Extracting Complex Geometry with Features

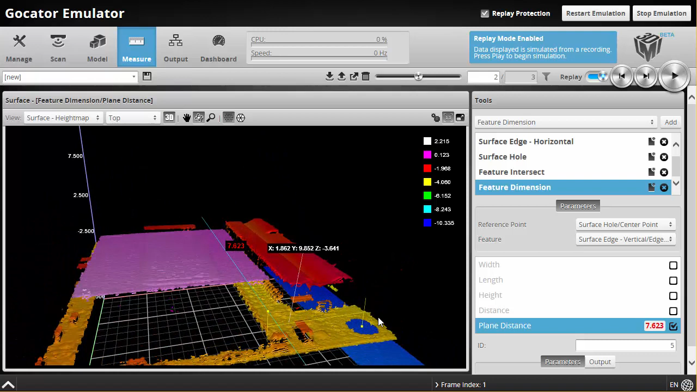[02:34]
And point line distances are also just a few clicks away.
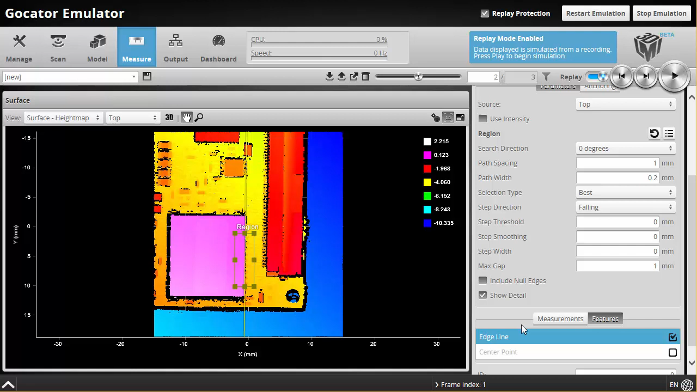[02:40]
Finally, the feature intersect tool provides ability to find the intersection point of two lines, which can be used for corner measurements and robust anchoring.